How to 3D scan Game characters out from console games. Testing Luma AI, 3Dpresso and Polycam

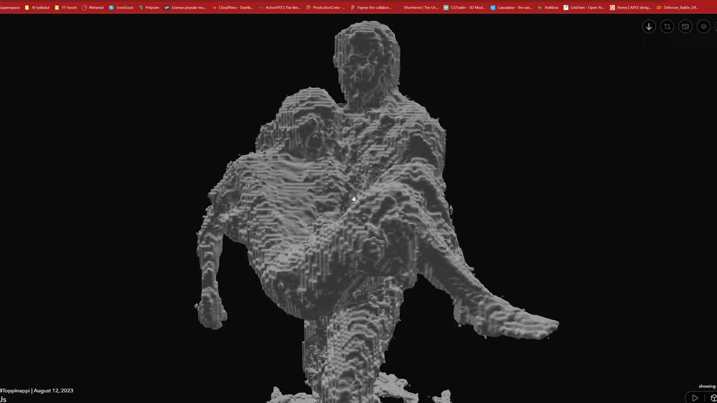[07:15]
But after everything I had to remember that I was looking at these models in a web browser.
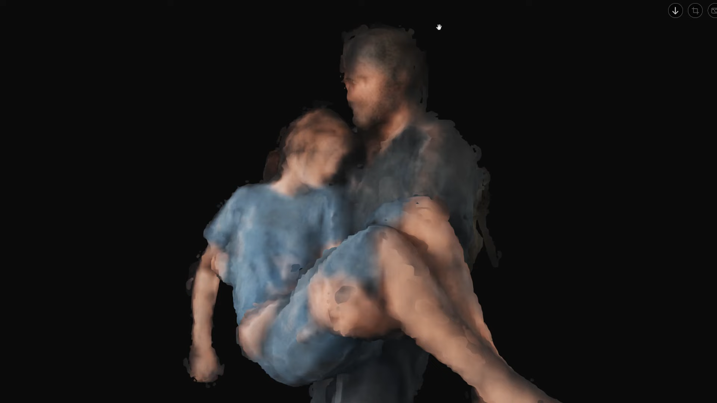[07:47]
rely on how we see the model in the web browser.
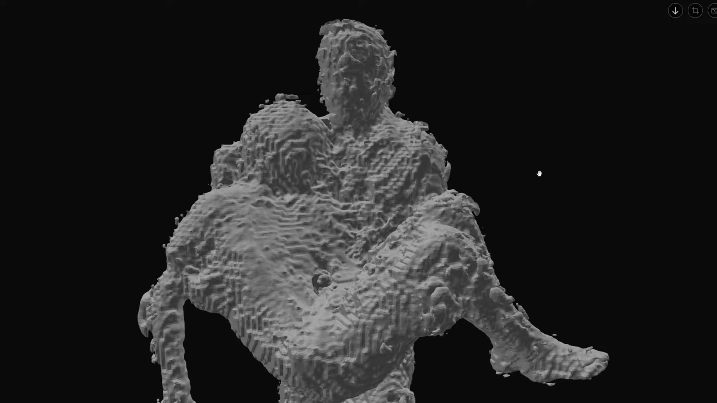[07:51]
And in that sense the original rule holds true.
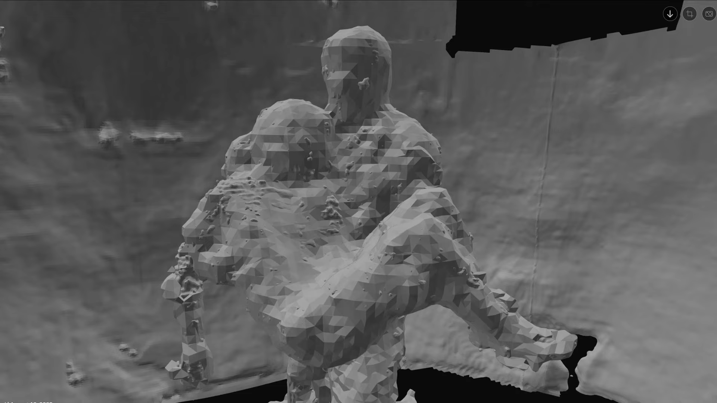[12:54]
services works and what possibilities they can offer in the end.
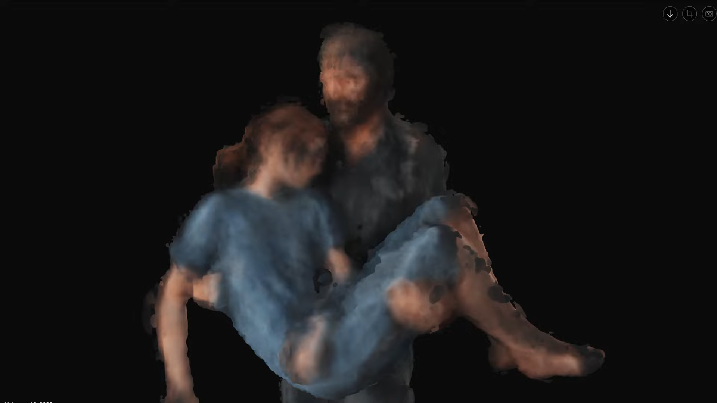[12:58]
Especially Nerf modeling is very interesting and it is